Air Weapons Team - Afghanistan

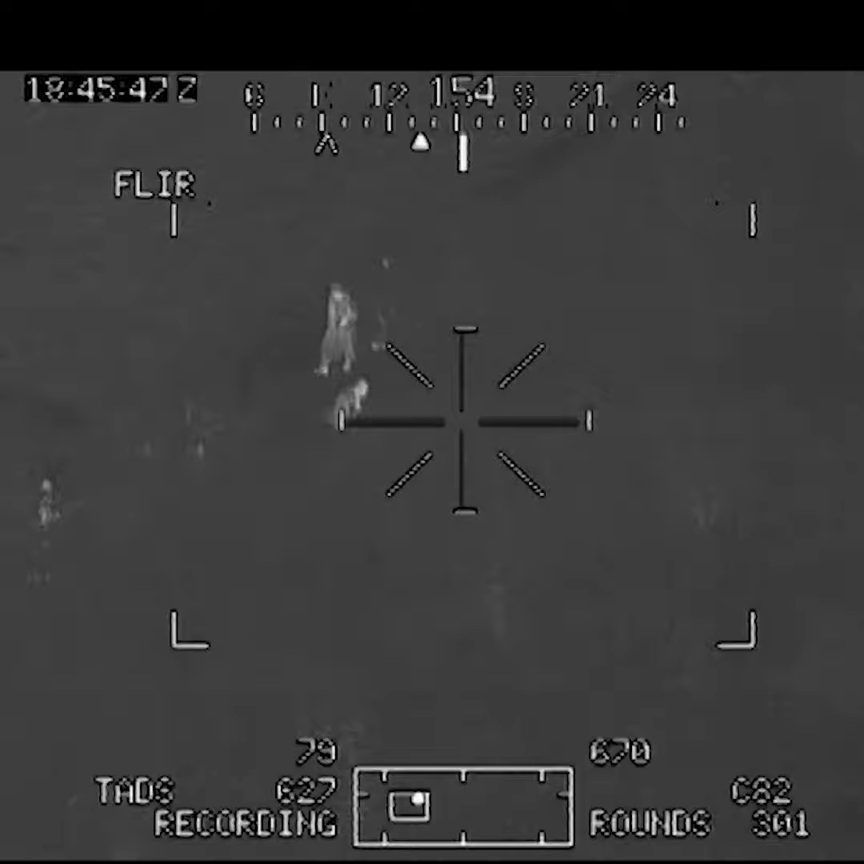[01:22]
Roger. I need to push through. Night Owl. I need clearance from fire.
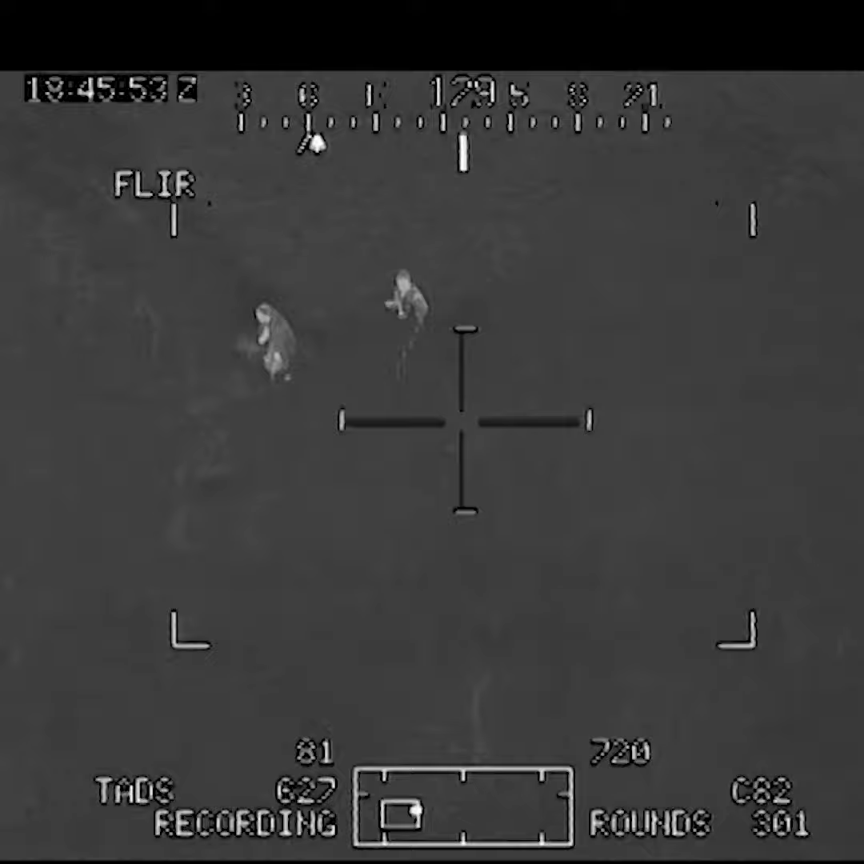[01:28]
I've got individual with RPGs on LZ Blue.
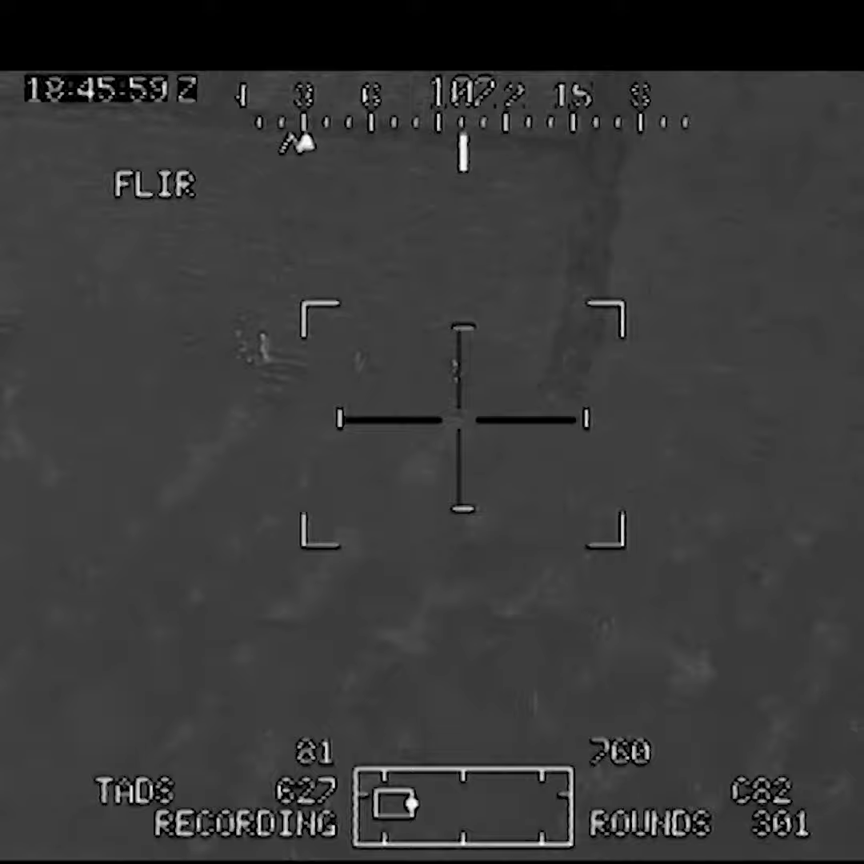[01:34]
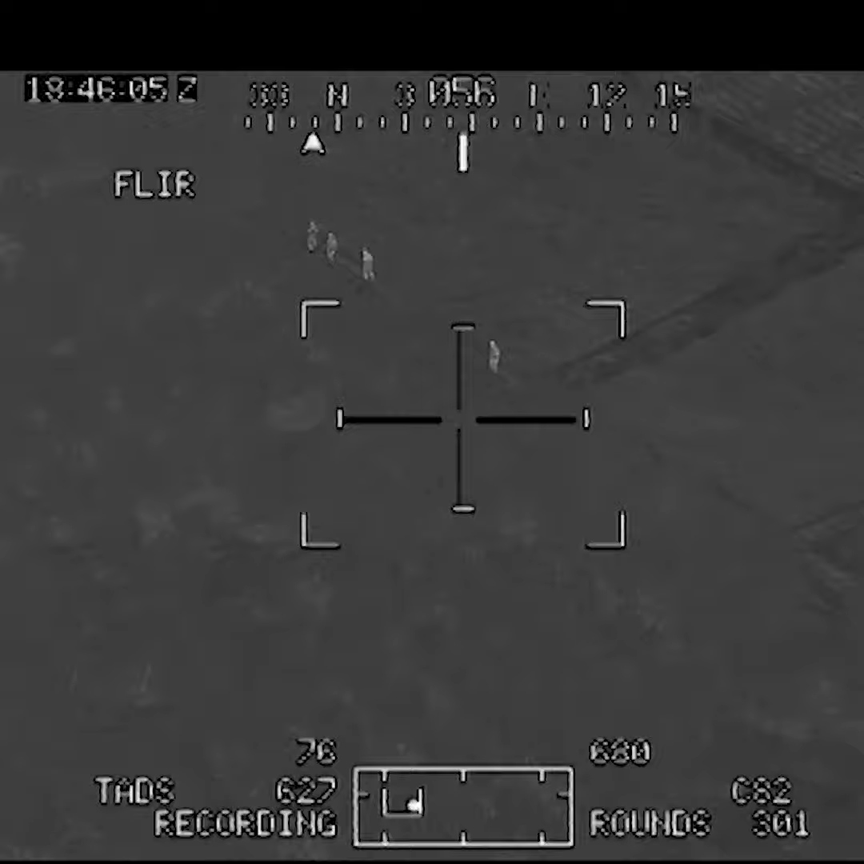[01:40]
All right, I've got them ready for the shot, whatever. We're clear. You're clear. You're clear. And I'll be engaging with 30mm.
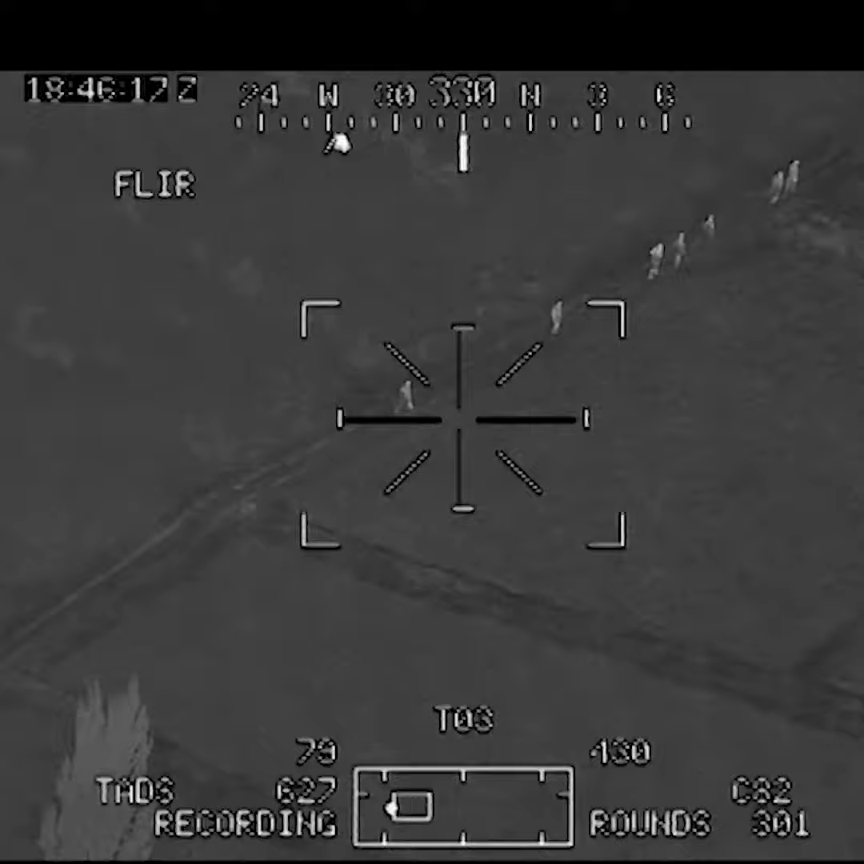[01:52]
Okay, I've got an L5 ready to go. Standby, they're in a line. And ready to engage. Roger, you're clear.